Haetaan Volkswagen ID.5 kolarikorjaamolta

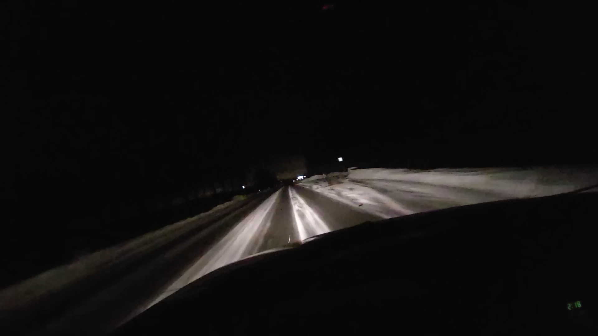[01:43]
normaali nopeusrajoitukselle sajaa. Tästä käännetään tälleen. Mulla on tässä 90 rajoitus itselläni. Tästä näin. Tuolta oikealta tuli ja jossain tässä kohti ruvettiin jarruttaa ja eivät tos oikein kerkeä mitään tekemään.